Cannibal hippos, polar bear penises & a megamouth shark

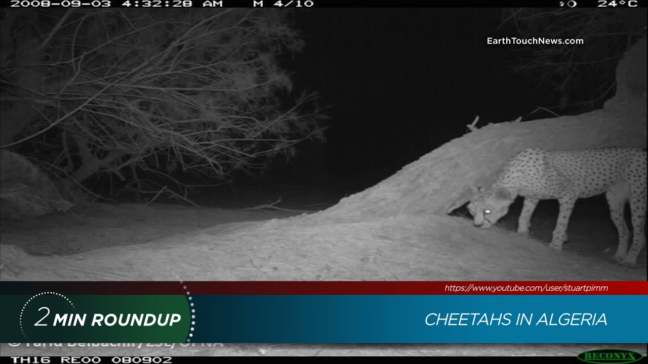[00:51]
Algerian scientists have finally photographed the critically endangered Saharan cheetah, one of the rarest big cats in the world. To find out more, check out the link in the video description.